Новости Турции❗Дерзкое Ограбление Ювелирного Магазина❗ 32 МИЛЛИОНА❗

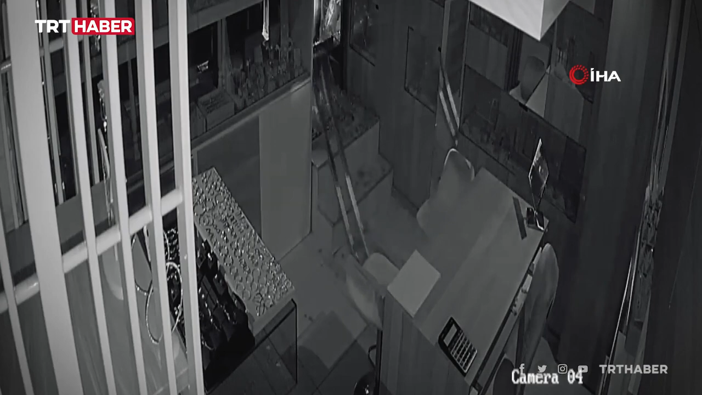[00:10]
украли драгоценности на сумму около 8 миллионов турецких лир – 32,5 миллиона рублей. На все ограбление ушло 1 минута 20 секунд.
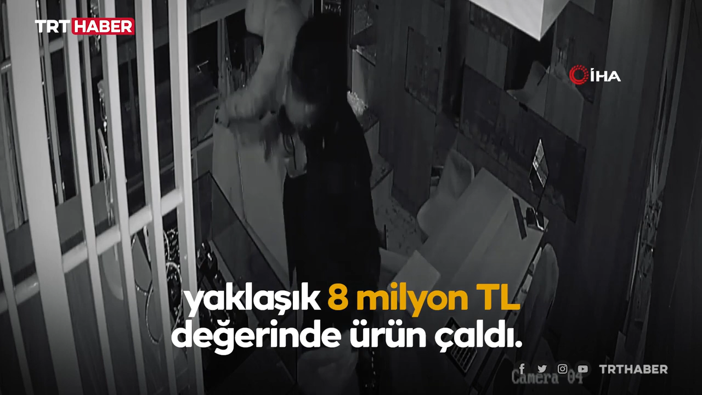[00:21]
Эти моменты были запечатлены на камере наблюдения.
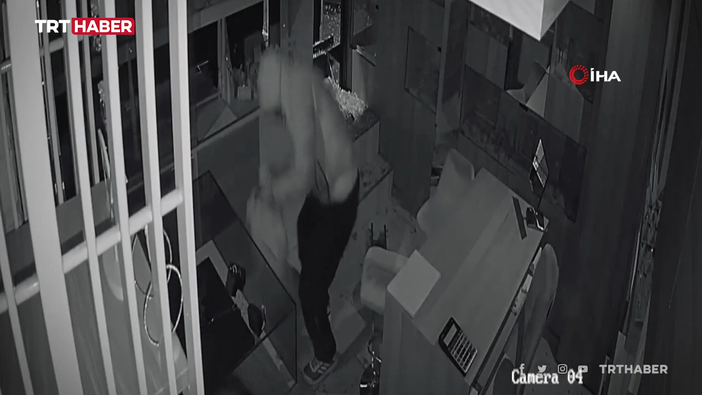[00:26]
Около 4 часов утра подозреваемые подъехали на мотоциклах к ювелирному магазину,
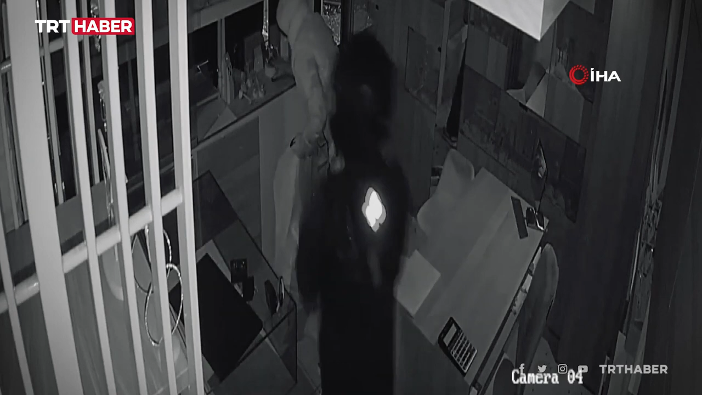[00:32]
открыли ставни с помощью поддельного ключа и разбили дверь ломом, а затем проникли внутрь. Не снимая шлемов, подозреваемые быстро упаковали роскошные ювелирные изделия из золота в мешки и уехали на мотоцикле.
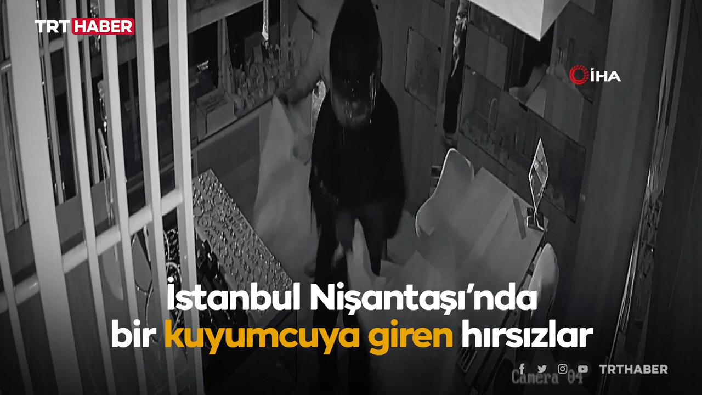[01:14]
Четыре человека на мотоциклах, в шлемах и масках, на руках перчатки. Поддельным ключом они открыли ставни, разбили стеклянную дверь монтировкой.